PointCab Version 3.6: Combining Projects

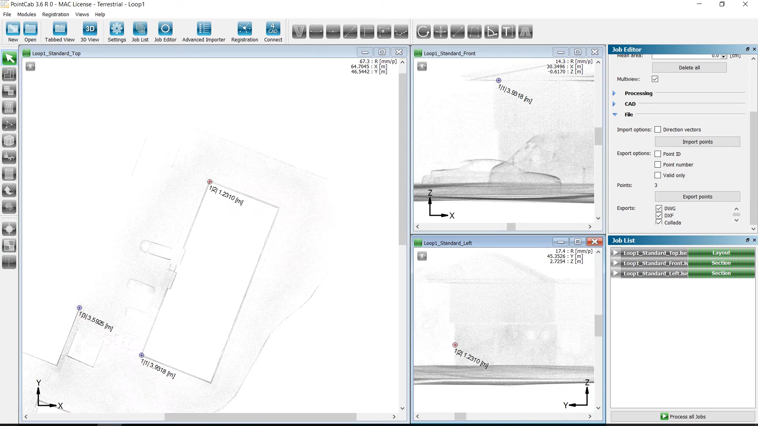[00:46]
Since we have previously selected the MultiView option, we can still adjust the points, height or position to see them more clearly.
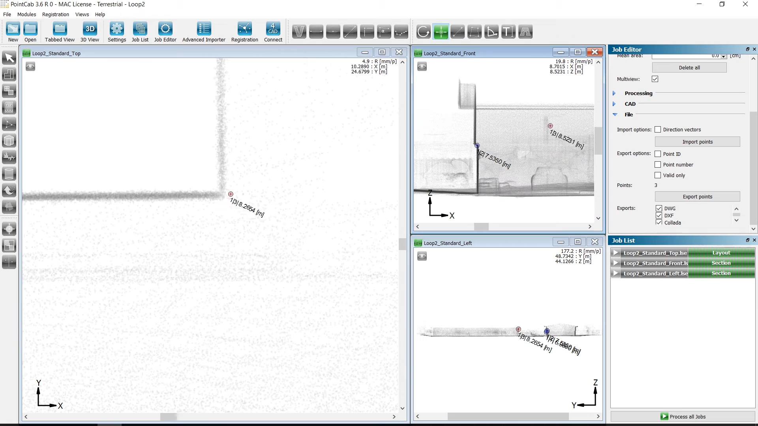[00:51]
In the project Loop1, we have previously exported the points in XYZ format. Now we import the XYZ file in the transformation calculator.